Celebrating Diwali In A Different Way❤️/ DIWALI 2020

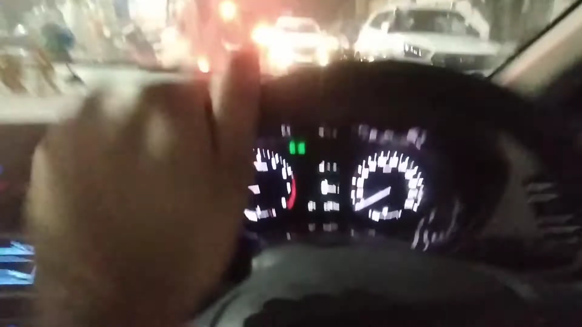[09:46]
दिल्ली दर्शन करने हैं, ये लो जाम जाम एंड जाम।
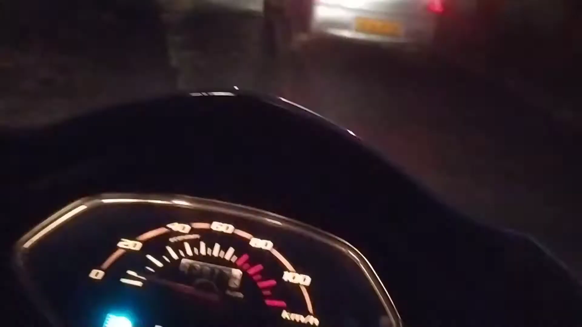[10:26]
जो मेन एरिया था वहाँ पे तो बहुत ज़्यादा ट्रैफिक था एंड नाउ आई ऑल्सो डोंट नो वेयर द हेल आई एम गोइंग।
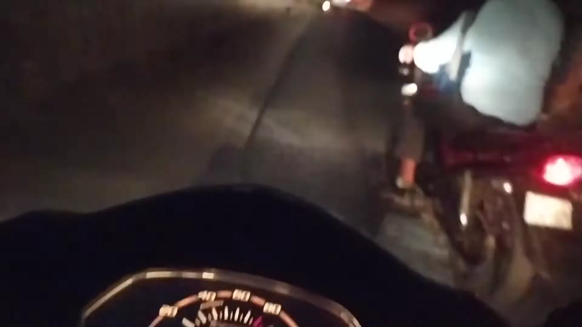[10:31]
तो भाई लोग मिले ही नहीं वहाँ पे क्योंकि ट्रैफिक इतना ज़्यादा है।
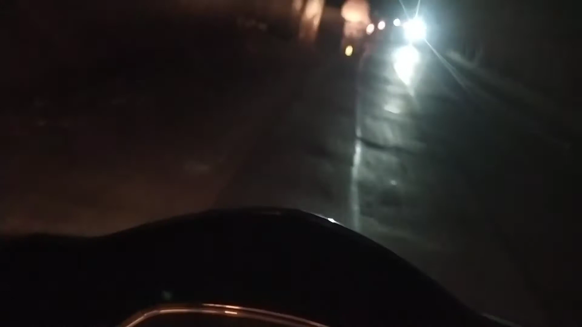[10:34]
सो रीरूट कर रहा है ये वाला एरिया एंड पूरा डार्क पड़ा भाई, सब पूरा डार्क।